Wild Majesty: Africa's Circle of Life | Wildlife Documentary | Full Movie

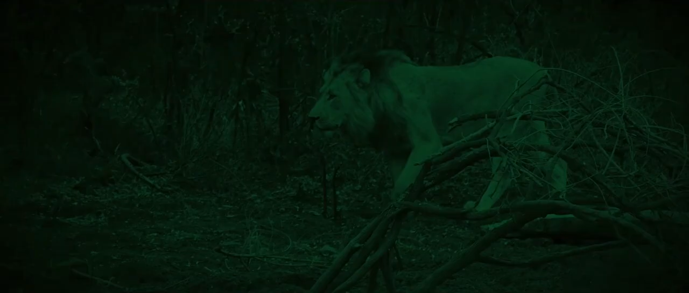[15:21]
The nocturnal kings of the plains rise from their daytime slumber. Their golden eyes reflect the faint moonlight, signaling a shift in power.
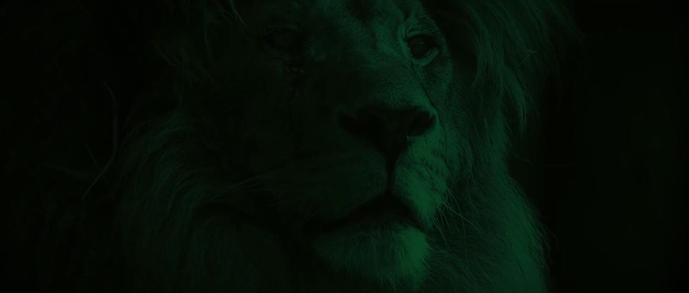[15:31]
It's their time now. Their realm. The rhythm of the night pulses with a different kind of energy.
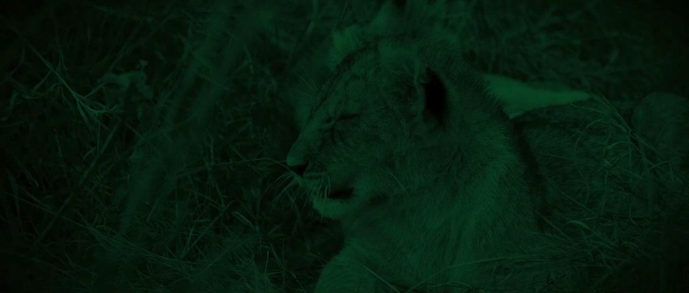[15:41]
The apex predators. Lions have mastered the efficient use of energy. They embody a contrasting tempo to the ceaseless migration of wildebeests, or the diligent work of the dung beetles. Their lives are punctuated by bursts of intense activity, followed by long periods of rest.
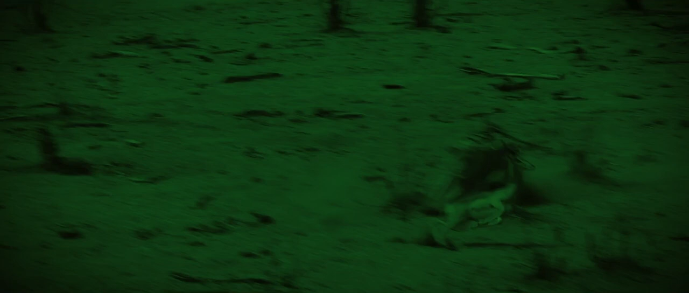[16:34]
The darkness hides the lions, making them virtually invisible to their prey. Visible to us only through high-tech night vision cameras. Their strategy is one of patience and precision.
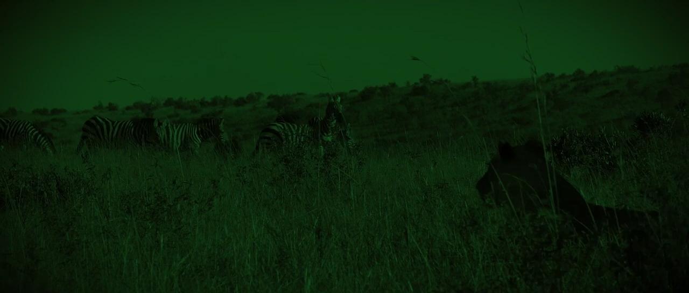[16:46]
They stalk their target, moving with a stealth and silence that belies their powerful frames.
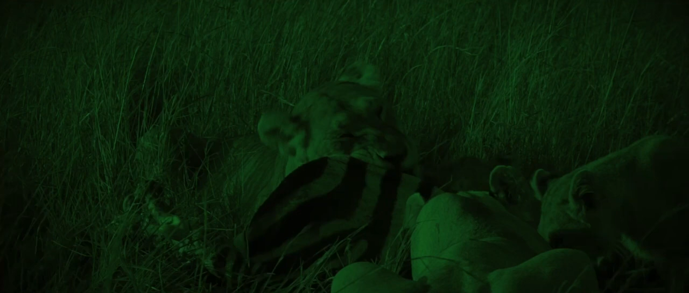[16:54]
As dawn nears, the pride makes its way back to their resting grounds, their bellies full. Another day of rest is well deserved. It's a different kind of satisfaction. A different kind of survival.